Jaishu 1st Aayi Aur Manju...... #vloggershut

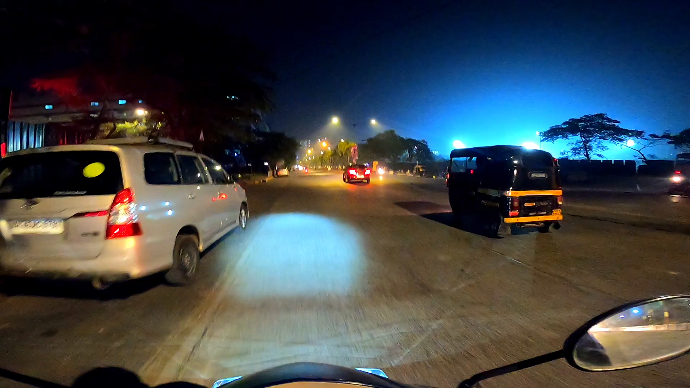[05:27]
रोट पर ज्यादा सानाटा नहीं है क्योंकि वेकेंड है तो लोग मस्ती करते